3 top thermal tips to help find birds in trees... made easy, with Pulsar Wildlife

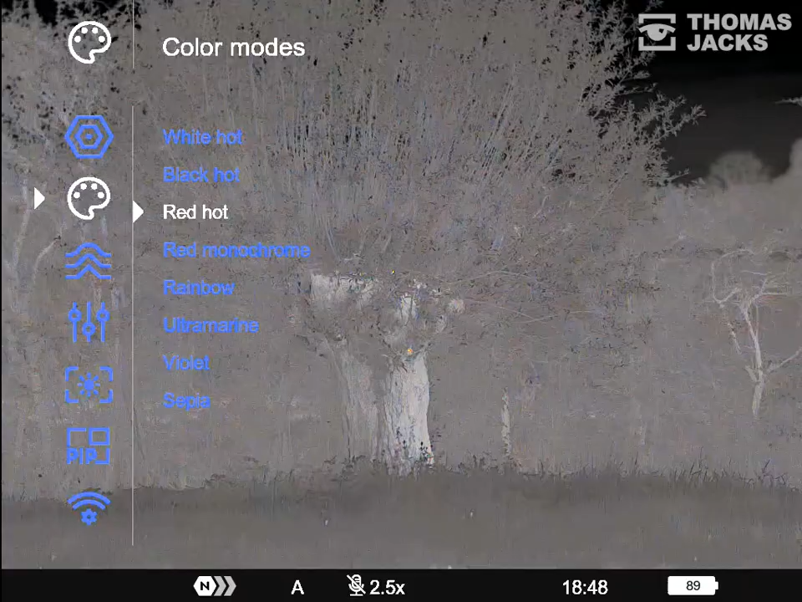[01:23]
Well, birds can be relatively small and finding them can involve scanning around.
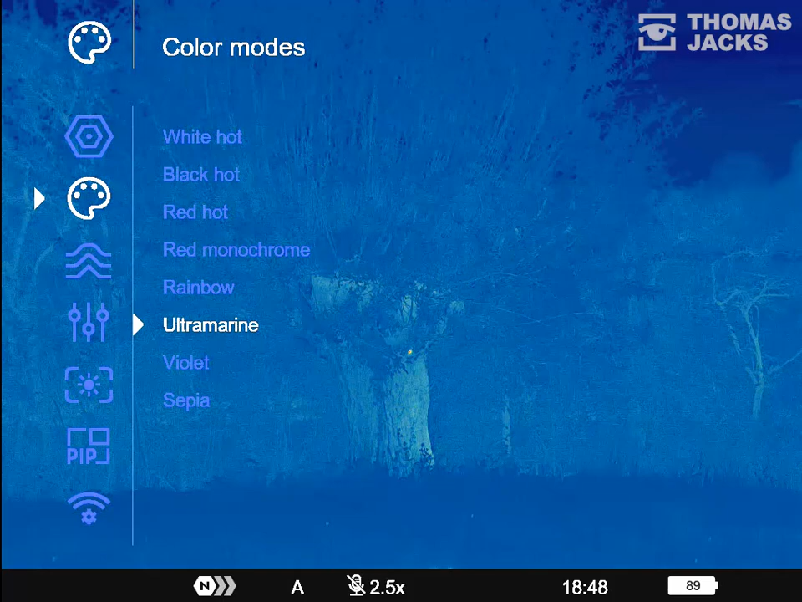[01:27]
So opt for a big sensor and a wide field of view. Something like the Pulsar Telos XL50 is ideal.
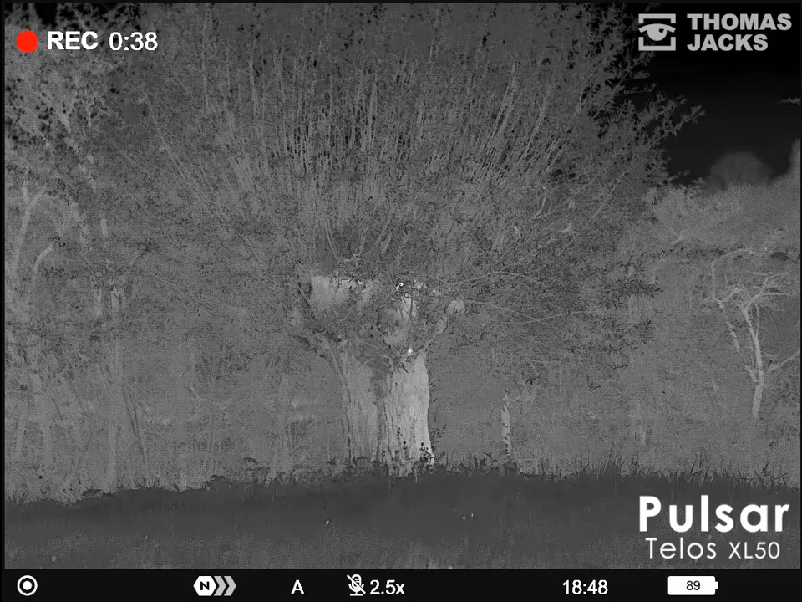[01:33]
A huge 1024 pixel sensor for fine detail and 14 degrees field of view. By comparison, the entry-level Pulsar Telos is more affordable and slightly more magnified. But that gives you a narrower field of view and it has a smaller sensor.
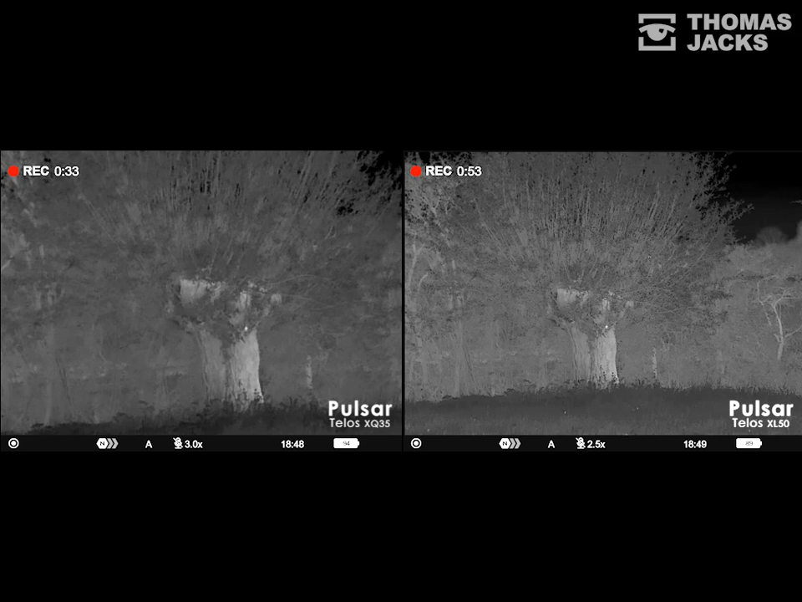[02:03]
Which is why the image isn't so clear. There's no question you can still spot the birds. But less definition means you might miss a few. Now, whichever thermal device you end up with, here are some tips for bird spotters that will definitely help you find more. And the first is this challenging scenario.
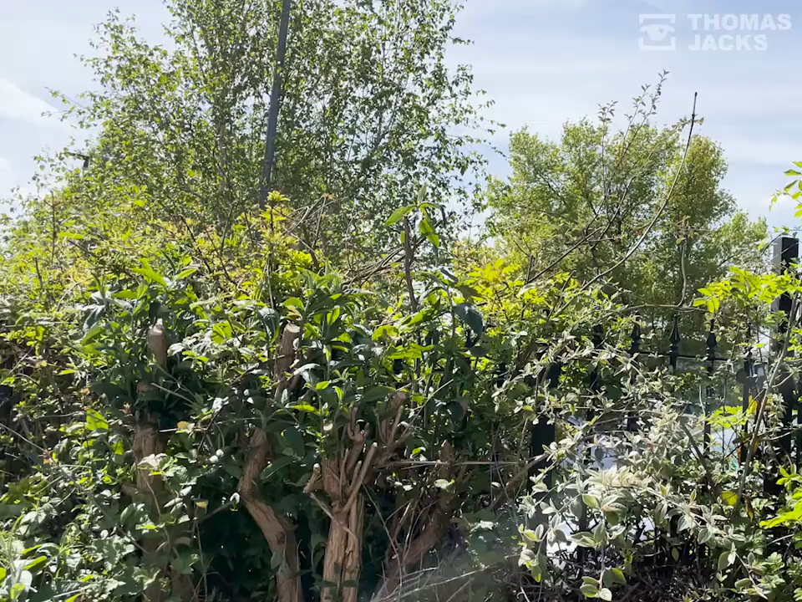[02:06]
It sounds like a blackbird but I can't find it.
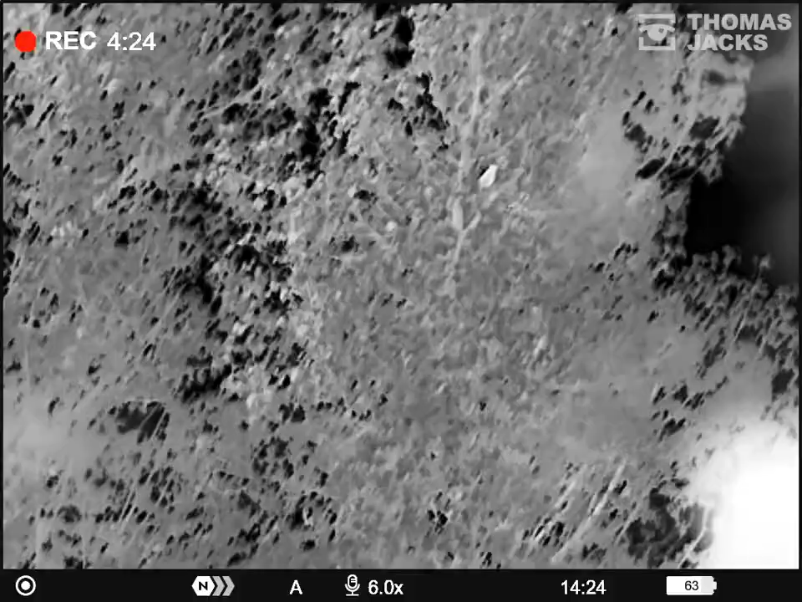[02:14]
Until I look through a thermal to reveal it had been obscured by the shadows that were tricky to see into because of that bright sky.
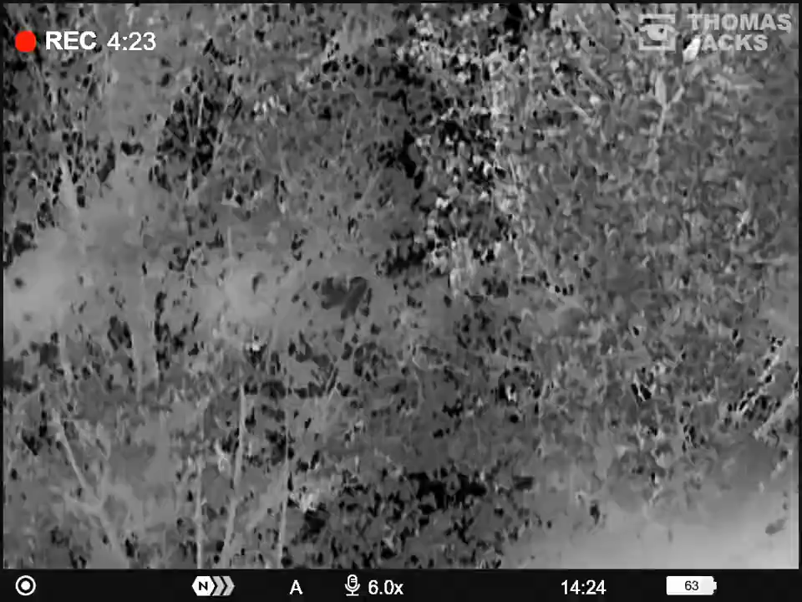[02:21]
Now, back to thermal and the sky being a large cold area is a bit of a challenge for thermal too.
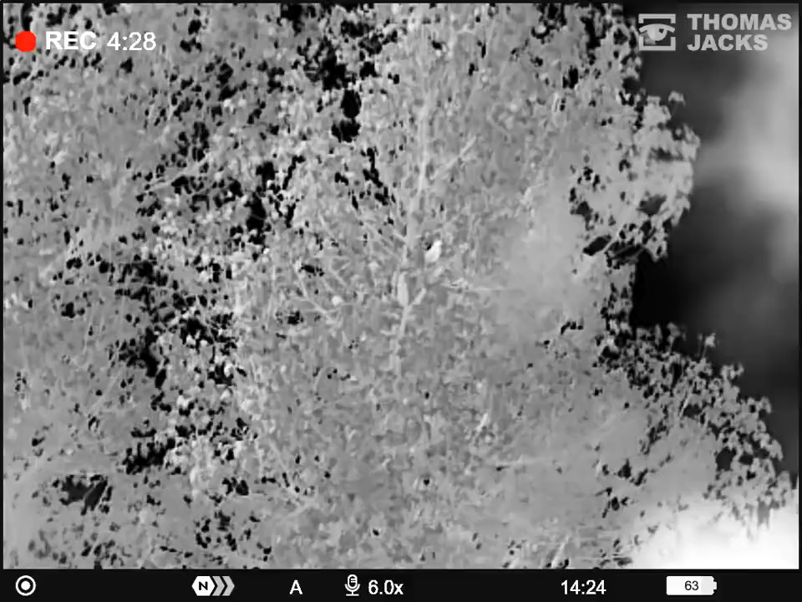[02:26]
Which makes it harder to discern warm blackbird in amongst all those different temperatures in the tree. So here's tip number one.
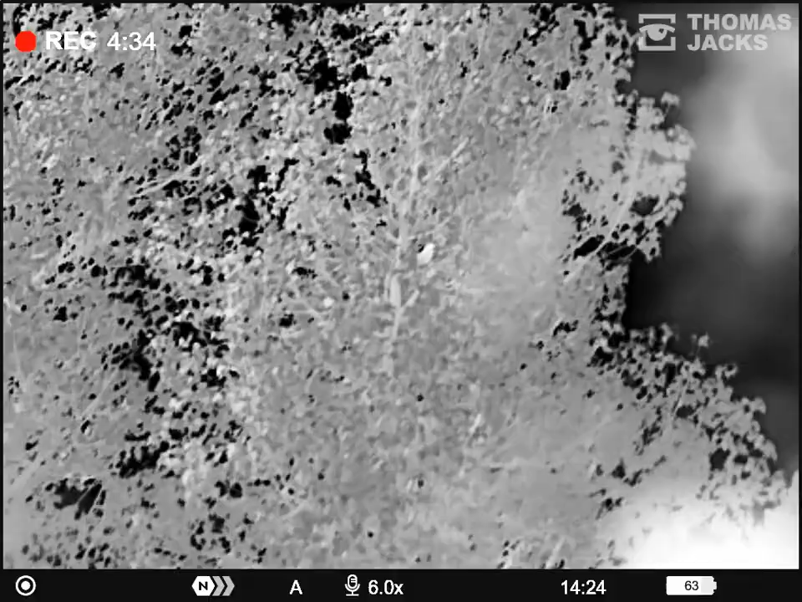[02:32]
Toggle through some of your colour palettes.
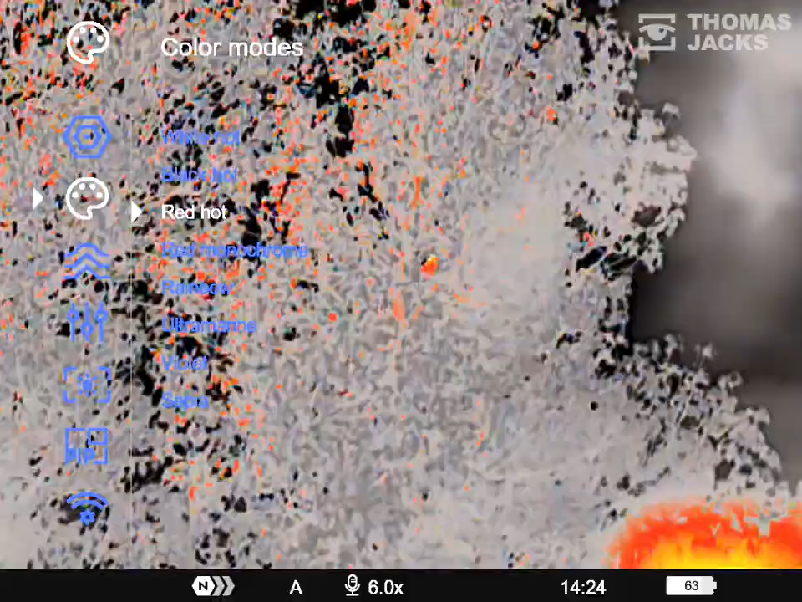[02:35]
Each one uses shades and colours differently to depict minute temperature variations.
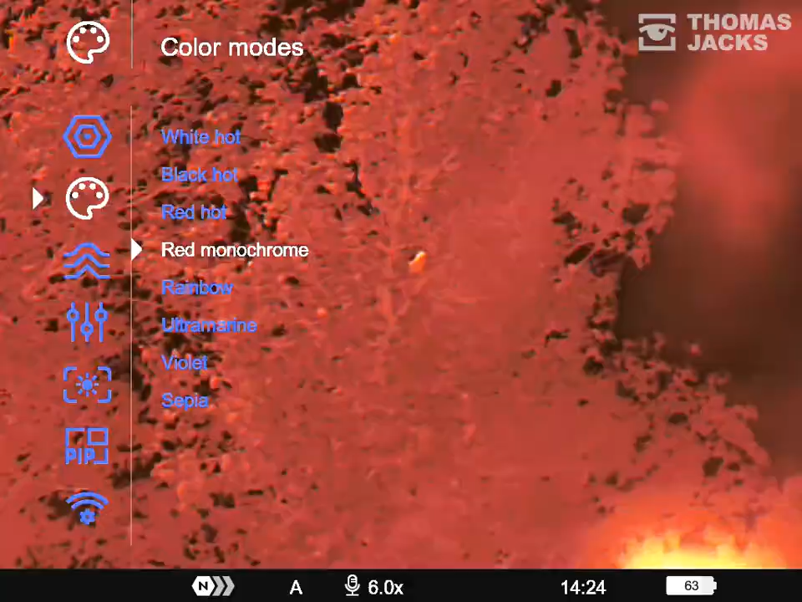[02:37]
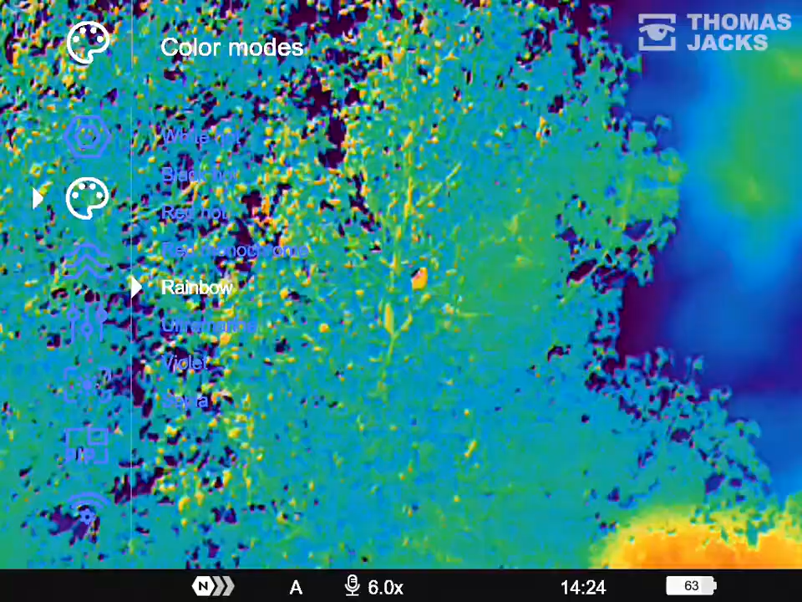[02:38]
Some define warm bodies better, others emphasise the mid-tones.
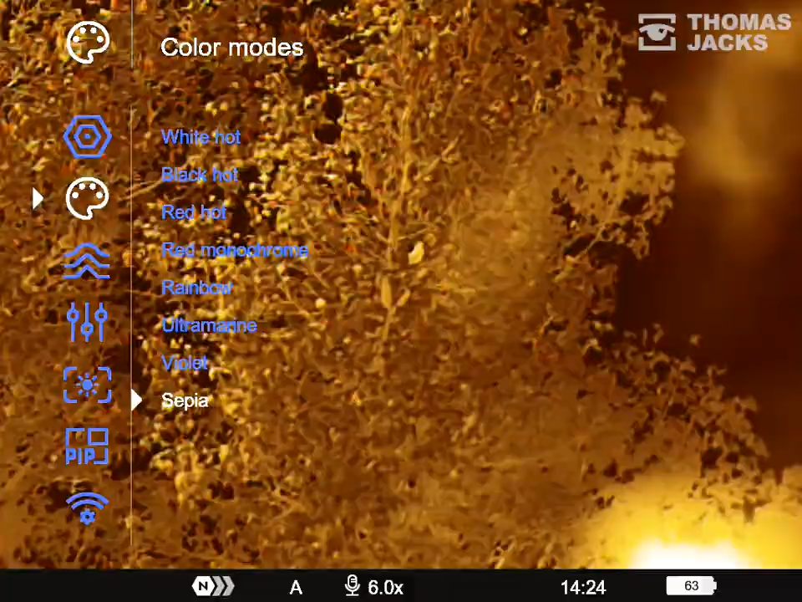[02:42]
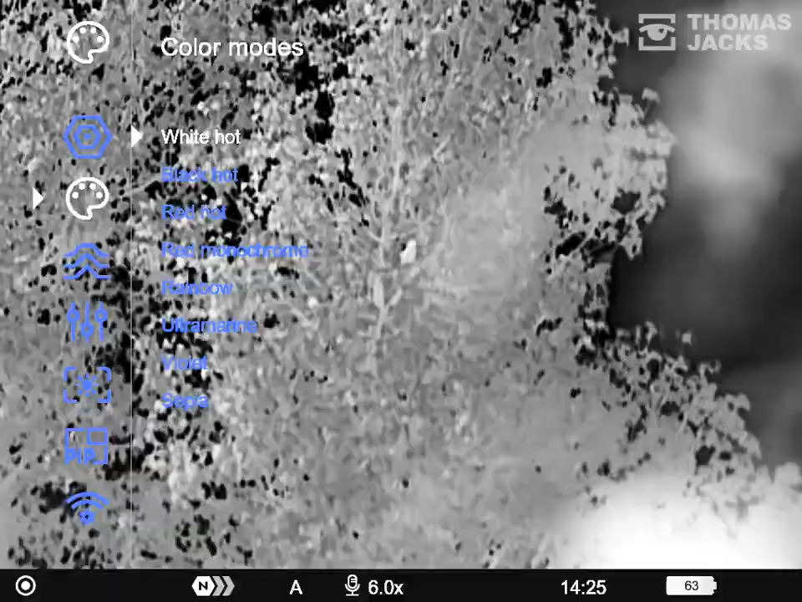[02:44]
While black hot and white hot are the best all-round palettes for most routine situations.
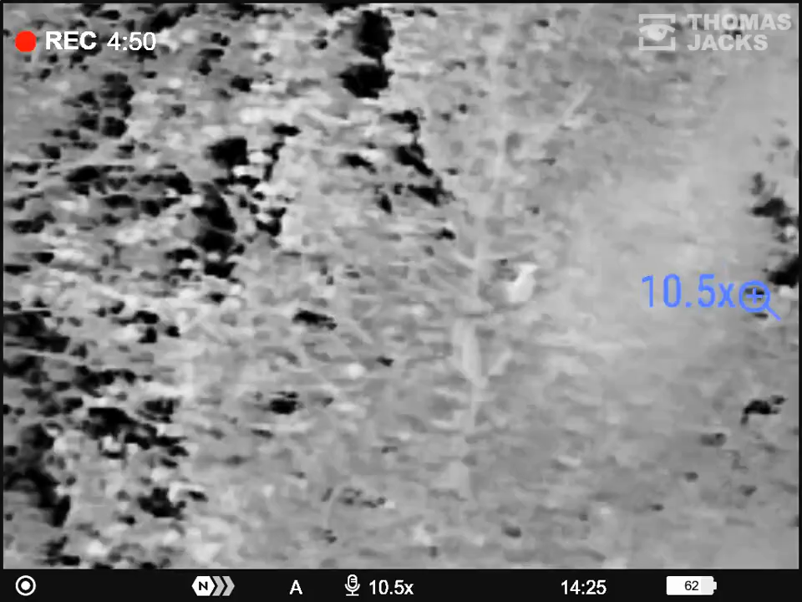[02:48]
Run through them if you're unsure what you're seeing is a bird or a bit of tree reflecting the sun. As each one can help build up a more complete picture.
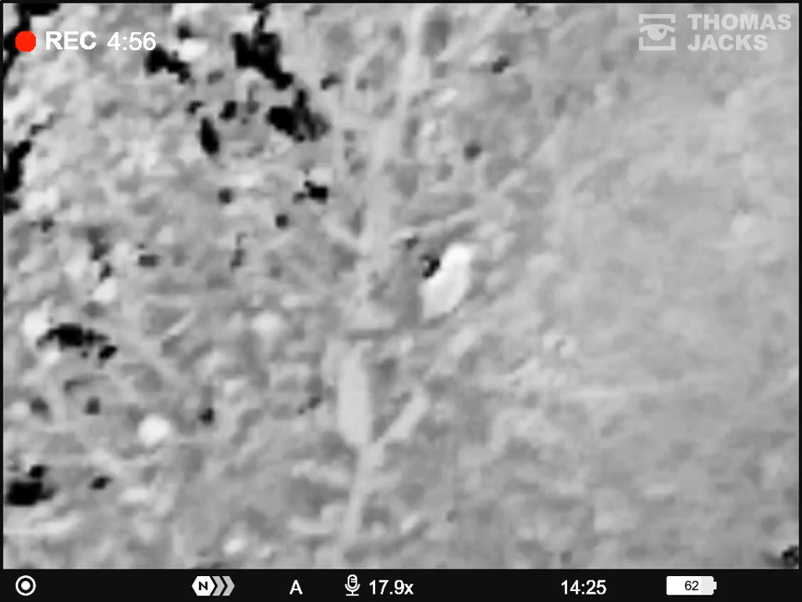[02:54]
And now we've found our target, here's tip number two.
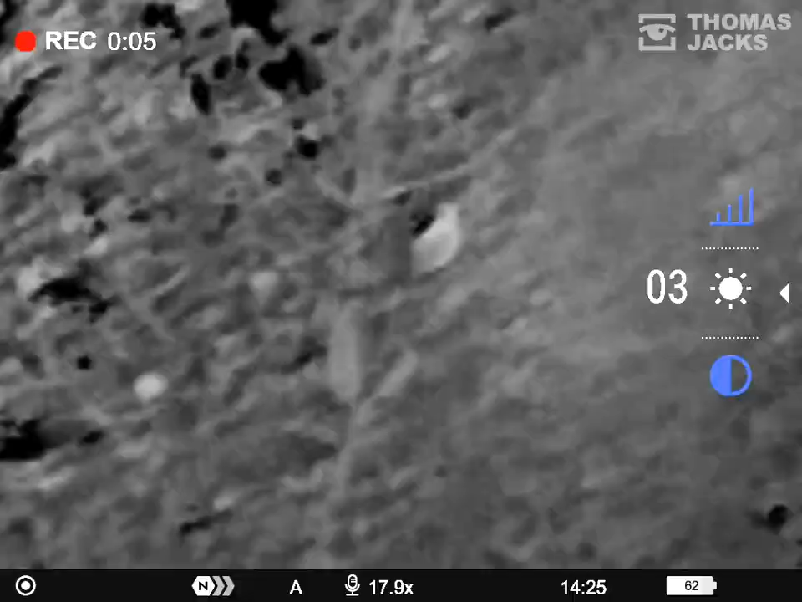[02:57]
Drop the brightness and increase the contrast. It's similar to adjusting the exposure on a camera to deal with that bright cold sky. And just like going through the colour palettes, the process of finding a sweet spot often reveals enough to guide you where to point your binoculars.
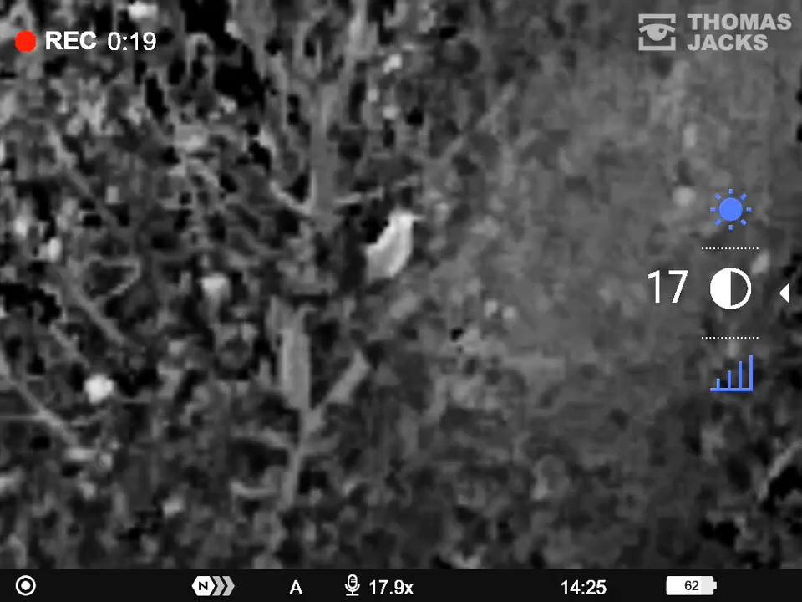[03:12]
And tip number three is sensor amplification.
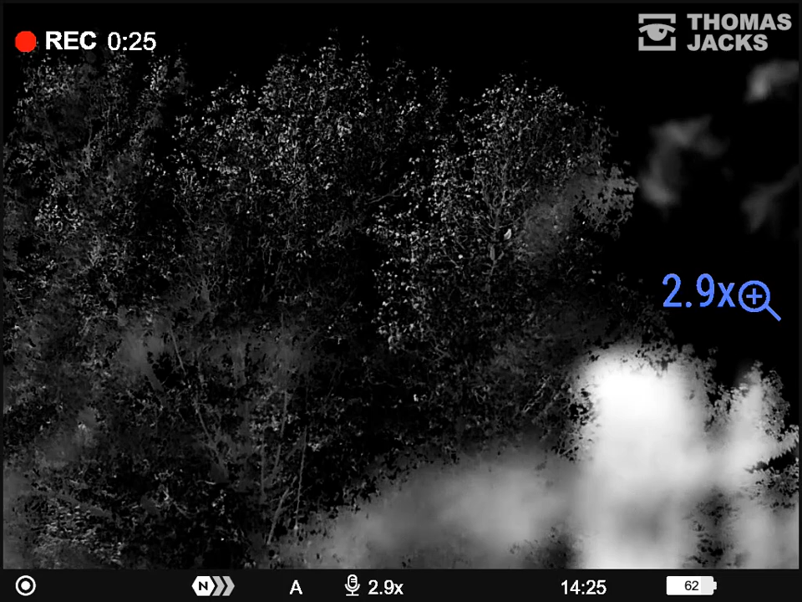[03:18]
For this I'll pull up some stills so you have a side-by-side comparison of the same scene. The first is normal amplification with the brightness and contrast at their midpoint. For the rest of them I've lowered the brightness and increased the contrast as before. On normal sensor amplification, high amplification and ultra. Which is all indicated on the bar along the base of each screen view.
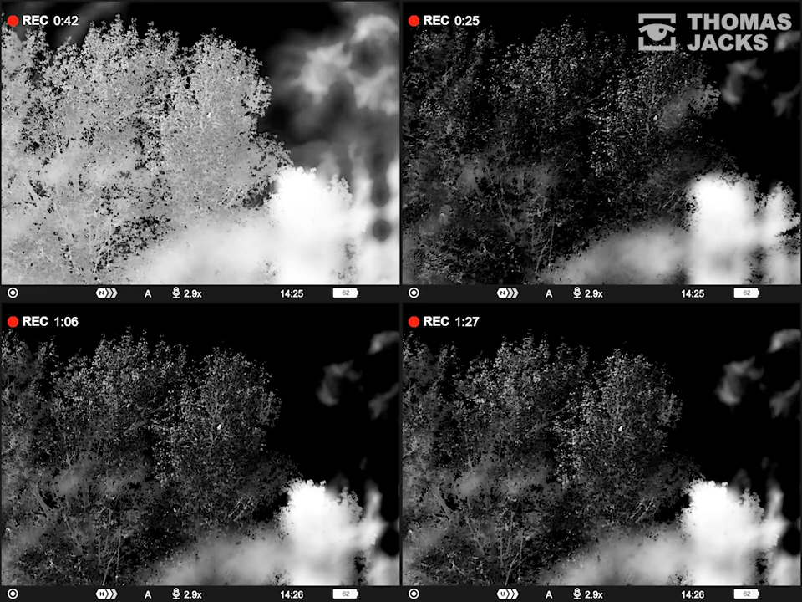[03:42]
Scan your eye over all of these views and there's probably one that really draws attention to the bird for you. Hopefully that helps.